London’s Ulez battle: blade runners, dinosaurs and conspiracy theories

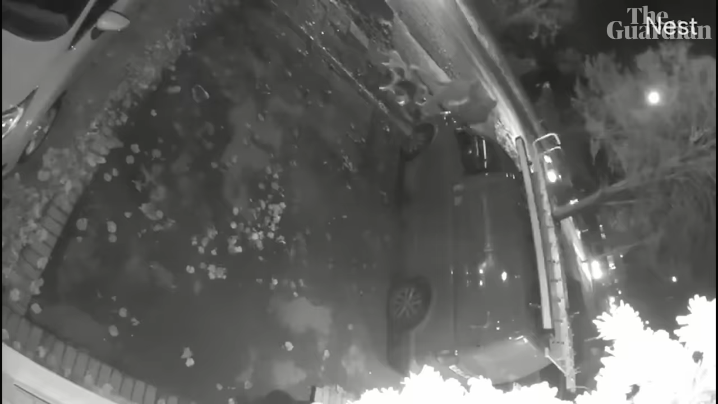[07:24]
With police saying a recent explosion in Sidcup, which damaged Eulé's camera, was caused by a homemade bomb.